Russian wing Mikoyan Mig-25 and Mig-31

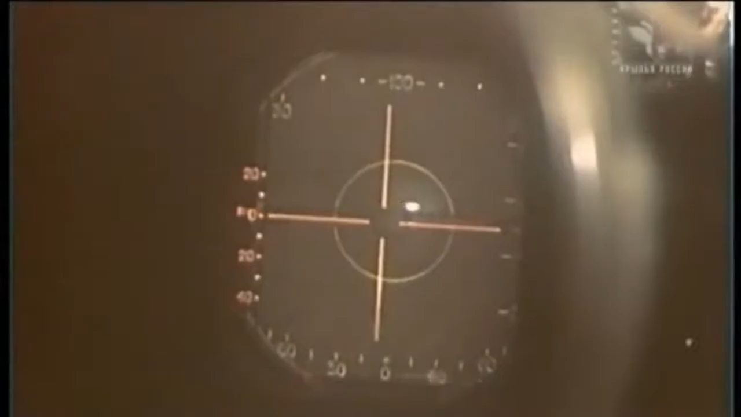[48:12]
It was common knowledge that the MiG-25 could track only one target at a time, one by one as we say.
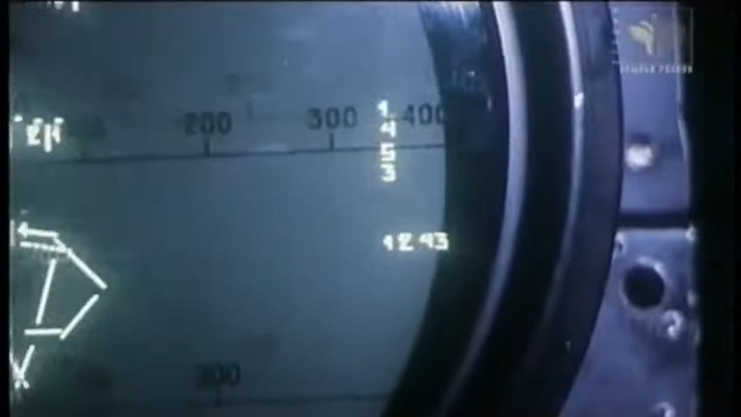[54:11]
It can detect targets out to 200 kilometers.